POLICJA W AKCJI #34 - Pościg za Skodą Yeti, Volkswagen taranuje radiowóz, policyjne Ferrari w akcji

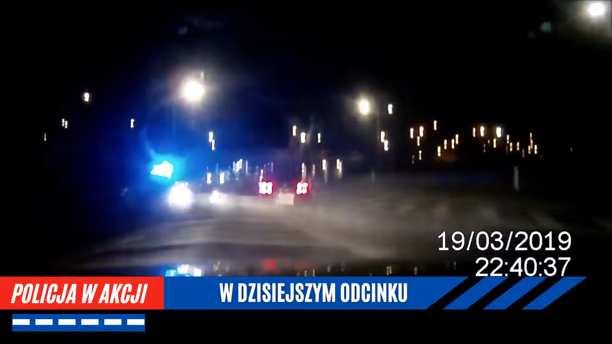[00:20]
Niebezpieczni bandyci taranują policyjny radiowóz, czyli pogoń za czarnym Volkswagenem. Zatrzymanie Skody Yeti rodem z hollywoodzkiej produkcji.
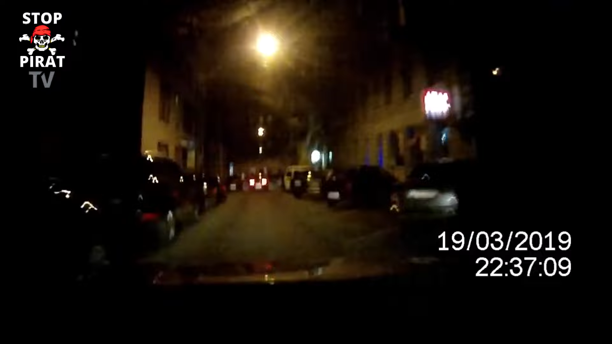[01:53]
Jest późny wtorkowy wieczór, który na pewno na długo zapadnie policjantom w pamięć. Uwagę mundurowych z Brna przykuwa pojazd z zaciemnionymi szybami i austriacką tablicą rejestracyjną. Po weryfikacji w systemach okazuje się, że pojazd jest poszukiwany na terenie całej strefy Schengen.
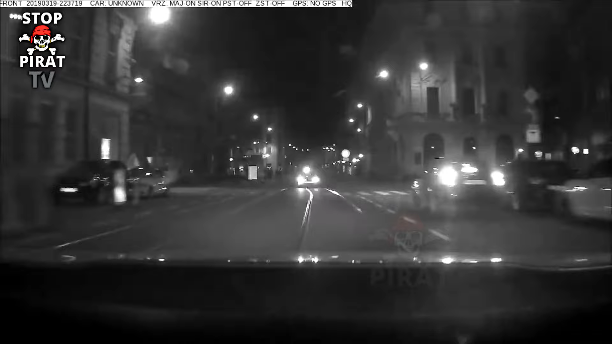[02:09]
Policjanci natychmiast podejmują pościg za Volkswagenem, który za wszelką cenę próbuje uciec, niszcząc infrastrukturę drogową i wprowadzając chaos na ulicach miasta.
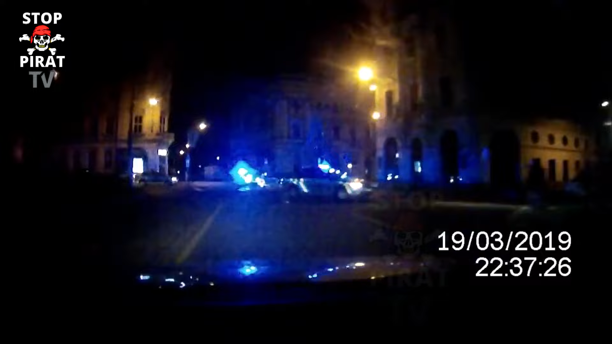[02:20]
Auto ma również założone tablice rejestracyjne od jakiegoś Mercedesa. Uciekający mężczyzna stale przyspiesza i nie ma zamiaru się zatrzymać. Pędzi przez centrum miasta, stwarzając zagrożenie dla innych uczestników ruchu drogowego, w związku z czym do pościgu dołączają się kolejne patrole.
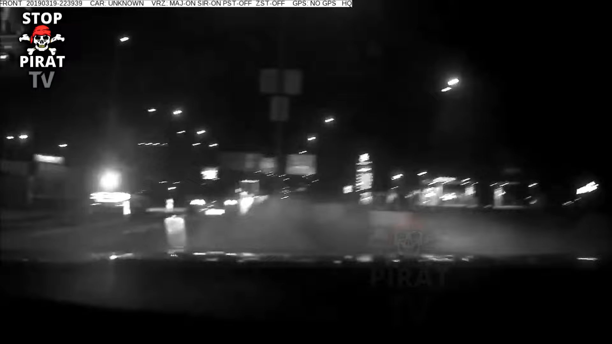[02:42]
Sprawa jest naprawdę poważna, a uciekinier robi wszystko, żeby nawiać. W pewnym momencie przygwożdżony do ciężarówki mężczyzna wykonuje manewr wyprzedzania prawą stroną